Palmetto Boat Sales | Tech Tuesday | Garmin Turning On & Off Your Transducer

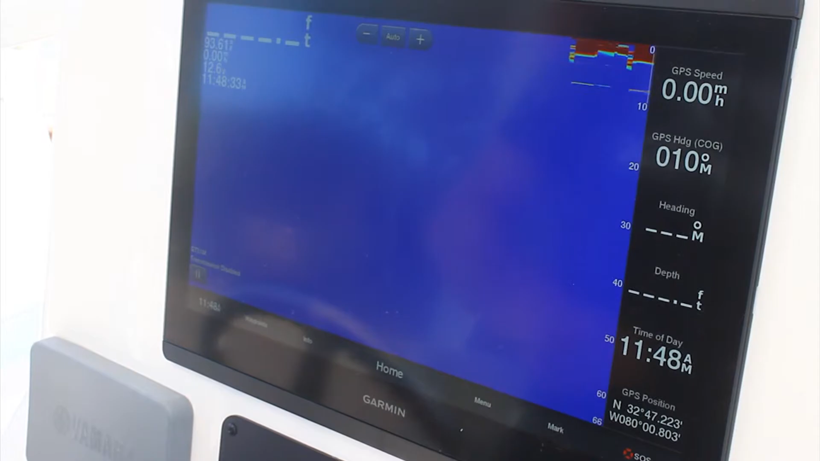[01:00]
And this will prevent your transducer from being damaged anytime you're using your unit on the trailer or in the hoist.